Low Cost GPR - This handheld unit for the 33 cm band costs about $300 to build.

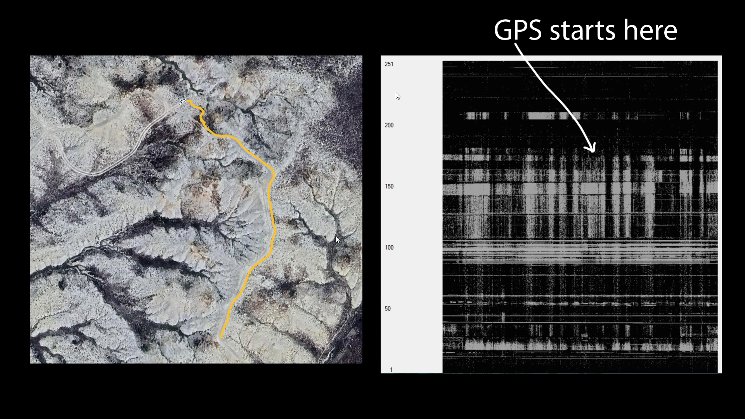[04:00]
I started the GPS only on the return path. So note all the peaks of the hilltops are mirrored on the way back. So here we are recording the west hill.